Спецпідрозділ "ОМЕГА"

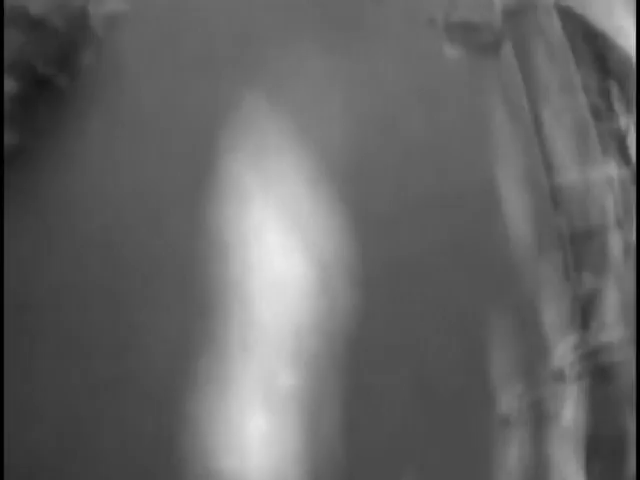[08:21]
Оперативну зйомку здійснюють завдяки камері спостереження, що встановлена на шоломі одного з бійців Омеги.